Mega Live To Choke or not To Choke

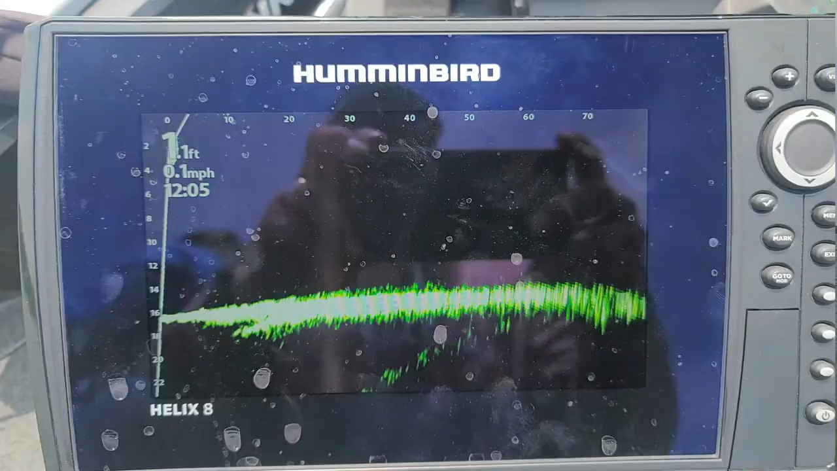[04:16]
On screen: speed 0.1 mph
That right there is with these settings. Oh, sorry. That's with these settings.
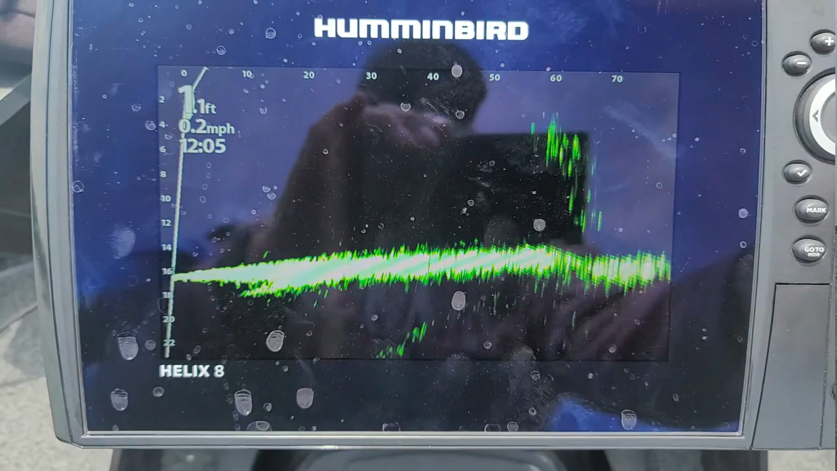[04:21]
On screen: speed 0.2 mph
Look right there. I got 14 and 11. Right there.
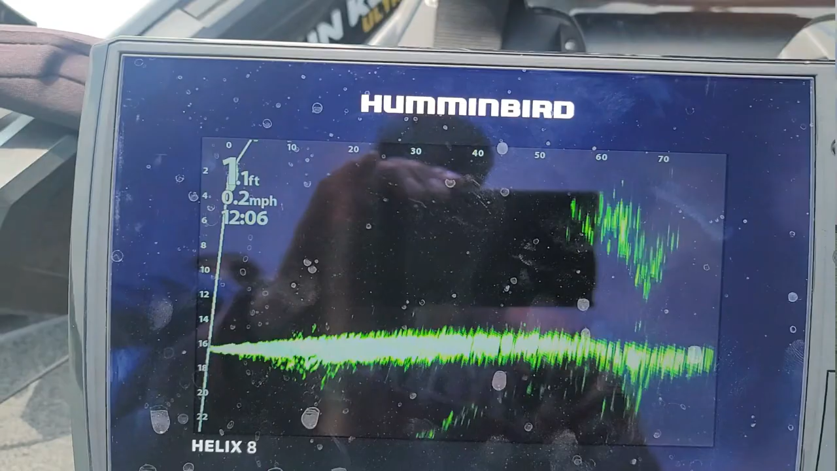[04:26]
On screen: speed 0.2 mph
And it's not dirty. That's a ball of fish. That's a ball of bait fish. Right there.
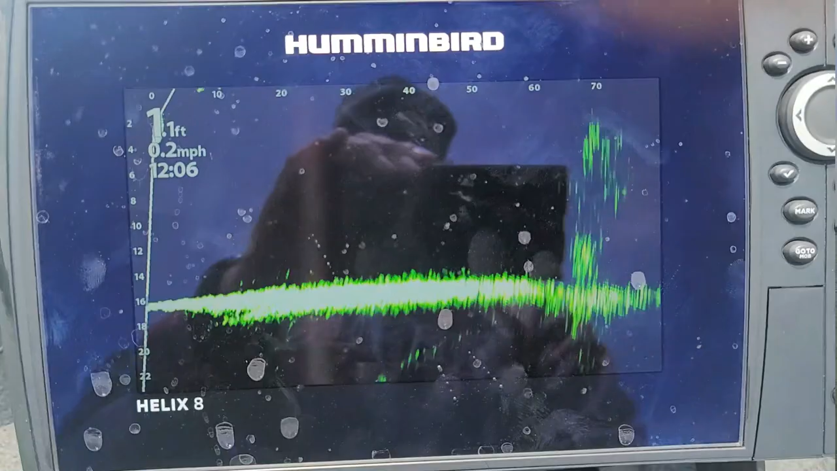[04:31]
On screen: speed 0.2 mph
So that's what that is. And I got it at 70.
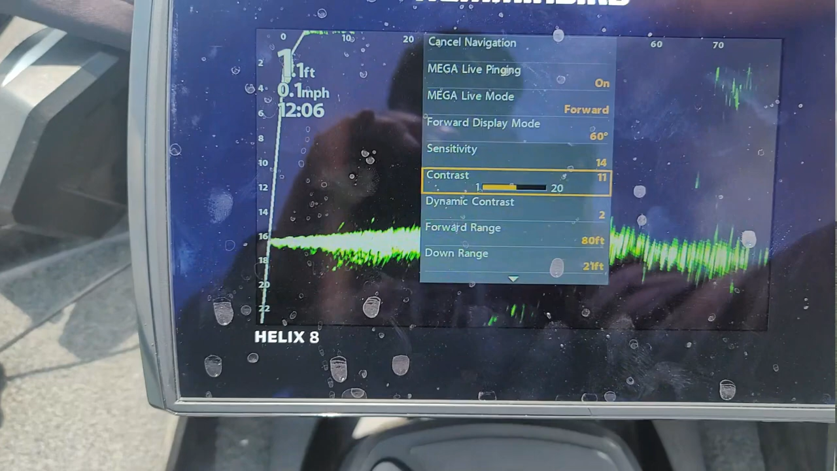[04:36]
On screen: speed 0.1 mph
And I could still go out to 100.
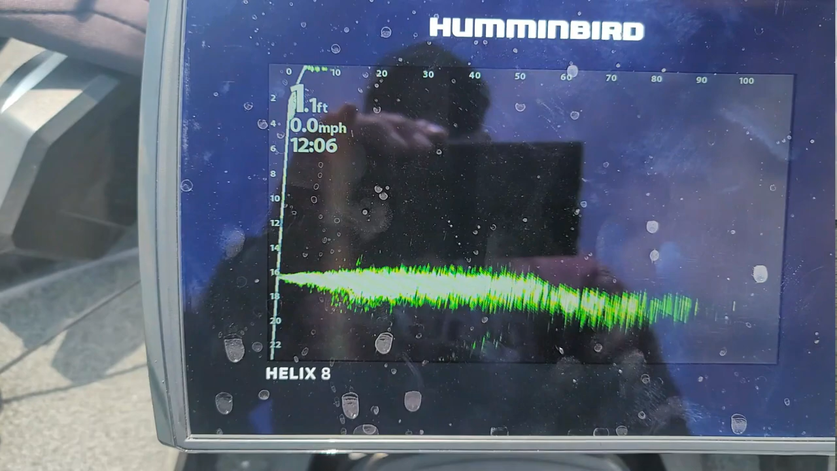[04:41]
On screen: speed 0.0 mph
110, and you see that it's clean with all the sensitivity all bumped up. And so let's go over here, let's put it at 1 the way they recommend it.
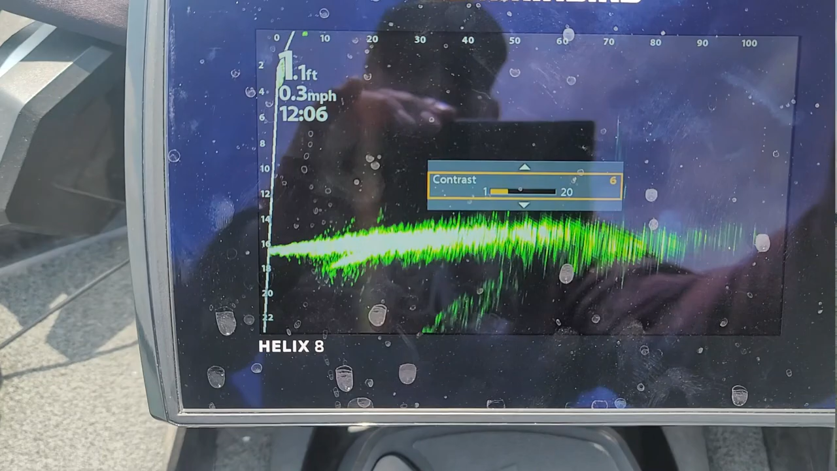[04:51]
On screen: speed 0.3 mph
See how clean it looks?
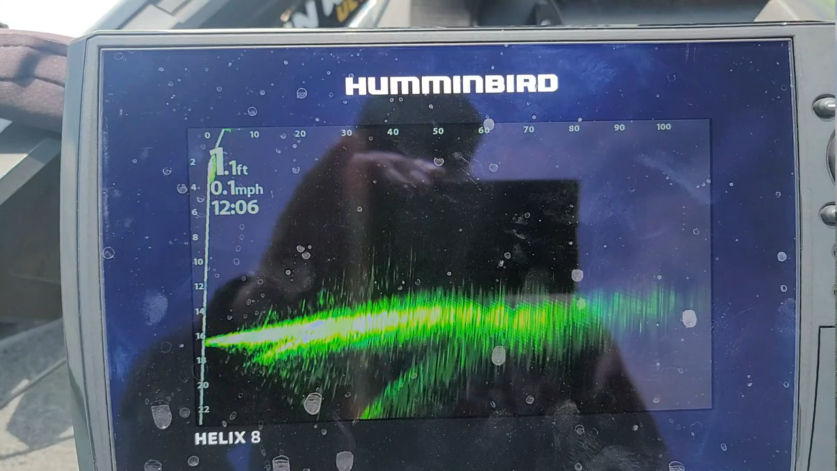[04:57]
On screen: depth 1.1 ft, speed 0.1 mph
That is the reason why, because they didn't have the choke on and they didn't have that mass tape on the transducer.
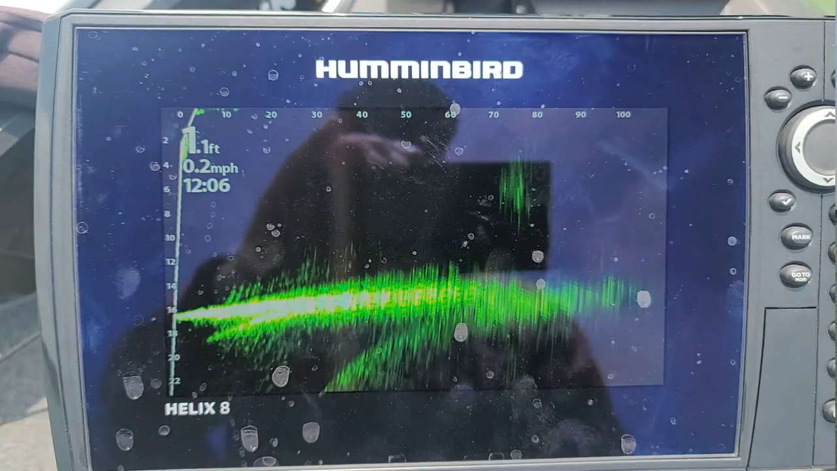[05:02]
On screen: speed 0.2 mph
So I took both of them off and look how clean it looks.
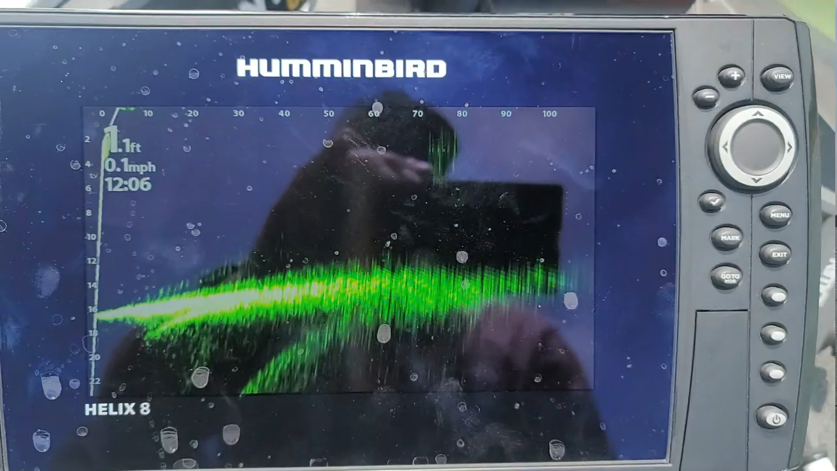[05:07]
On screen: speed 0.1 mph
Now I'm using green because green pops out pretty good. Okay, so I'm not using now my Mega Live, I'm a Mega 360.
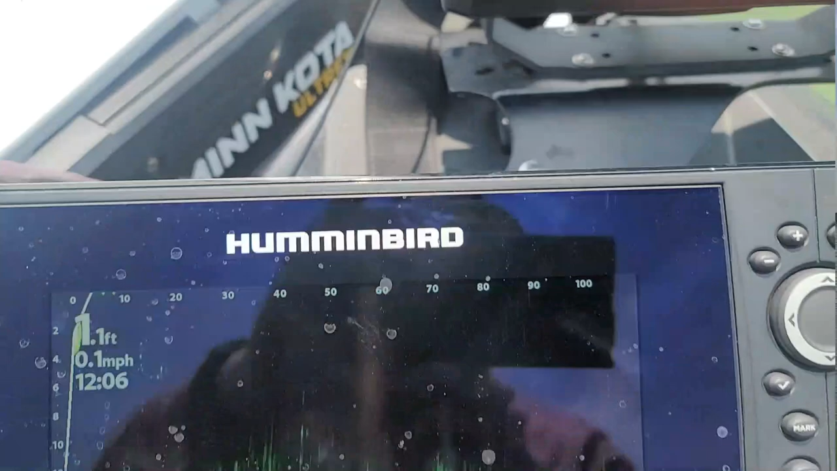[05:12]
On screen: speed 0.1 mph
That's what I'm using. And you could see fish right here.
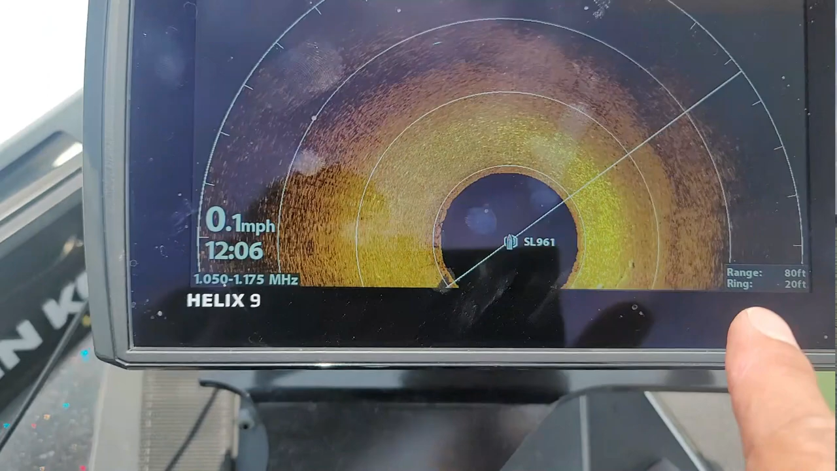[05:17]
On screen: speed 0.1 mph
You could be able to see some fish, but I'm gonna show you the settings that I got on my
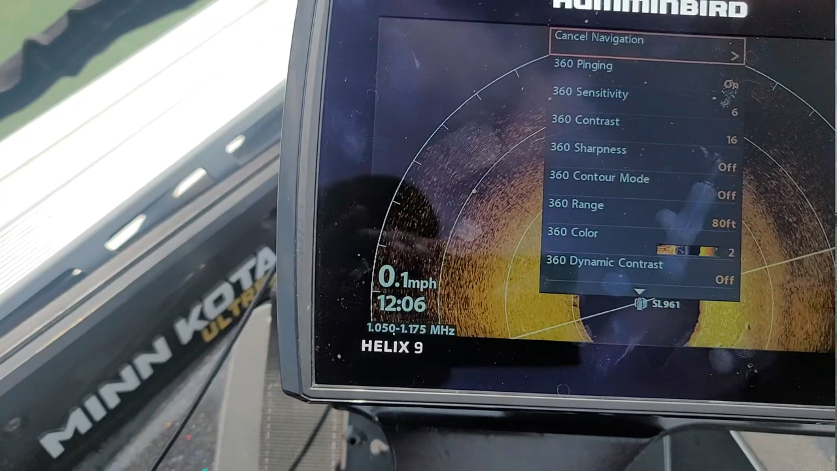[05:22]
On screen: speed 0.1 mph
on my 360. There they go right there.
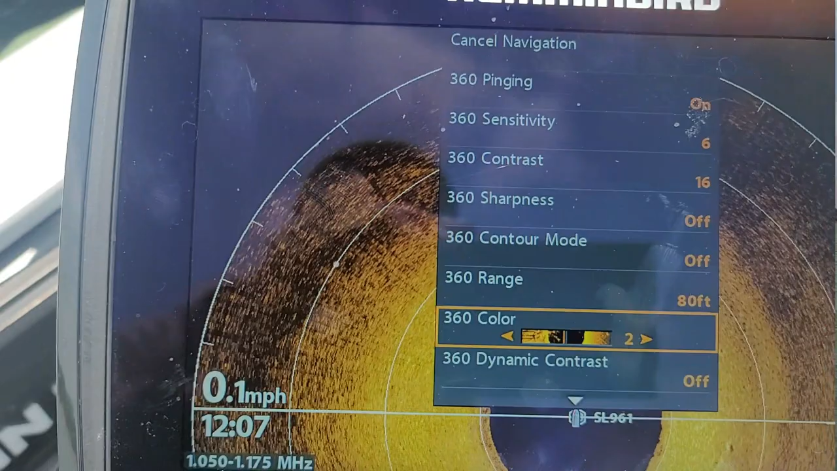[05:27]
On screen: speed 0.1 mph
I got sensitivity 6, contrast 16, and I got on color palette 2.
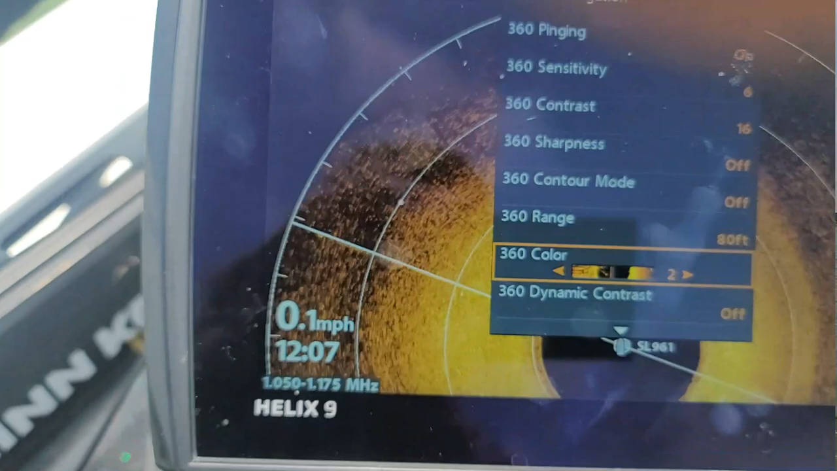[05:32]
On screen: speed 0.1 mph
It gives me a good amber, and with that contrast set up that high and the sensitivity low, I could see those fish just stand out.
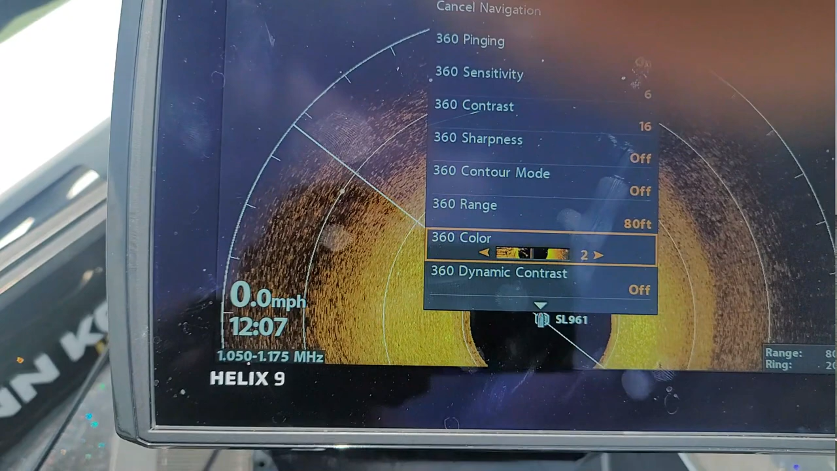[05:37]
On screen: speed 0.0 mph
I mean, enormously. I could see them a mile away.
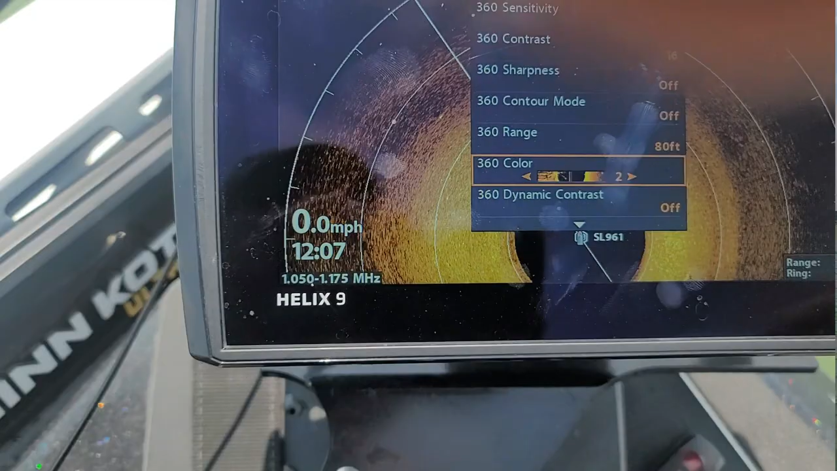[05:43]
On screen: speed 0.0 mph
Okay, so that's what I got. Okay, so hopefully this helps you, and this helps everybody. See, look at that.
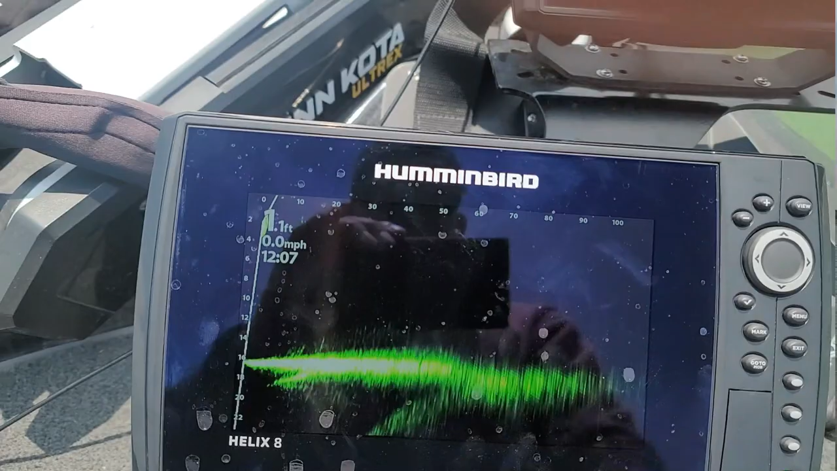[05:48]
On screen: depth 1.1 ft, speed 0.0 mph
Look how clean it looks with the sensitivity at 15. I was wondering why they wanted 15, and it looks so dirty, and it's because they don't have to choke on it.